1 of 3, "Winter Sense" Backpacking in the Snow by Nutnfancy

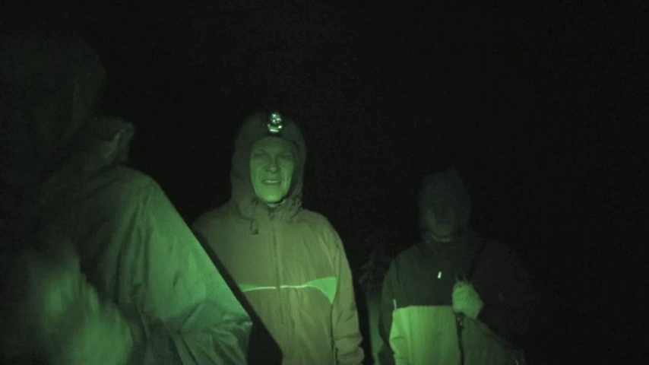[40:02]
Be glad when the fire started, huh? Yeah. Alright, so we have our camp set up. Over there in the distance, you might get a glimpse of the Phoenix light working as a beacon.
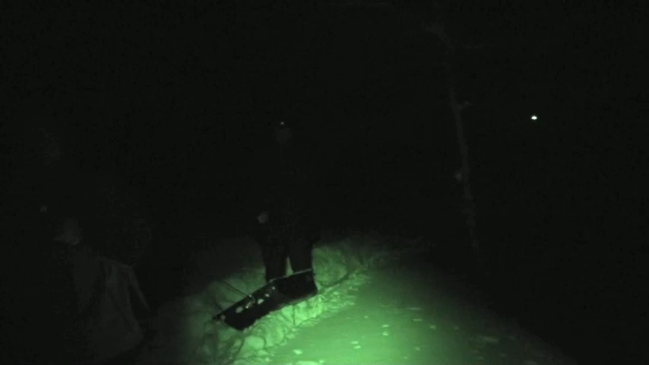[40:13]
I had all the dudes turn their lights off. I just have this one on for night filming.
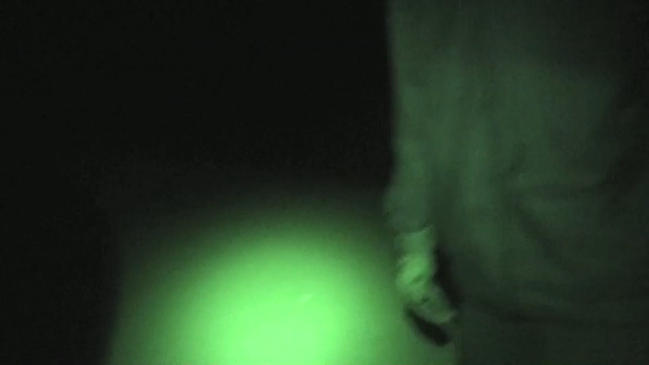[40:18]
To teach them that with snow on the ground, you really don't need the light. I won't be able to film without it though. It's going to be just too dark.
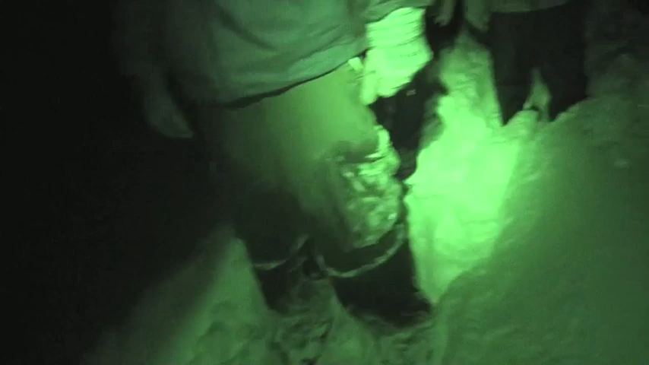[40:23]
So, I'm going to show you the campsite here. My battery power is sapping quickly with night shot going.
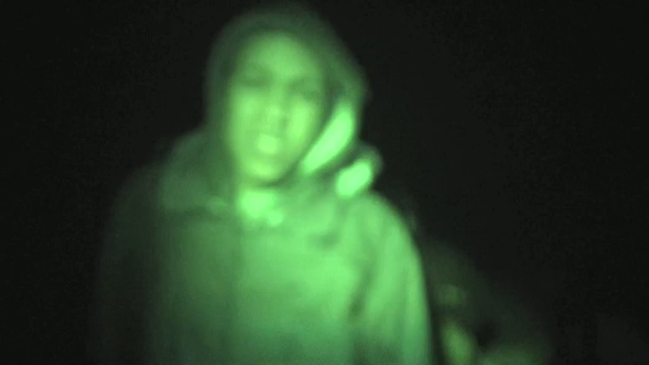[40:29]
And also with a cold. Mid 20s now.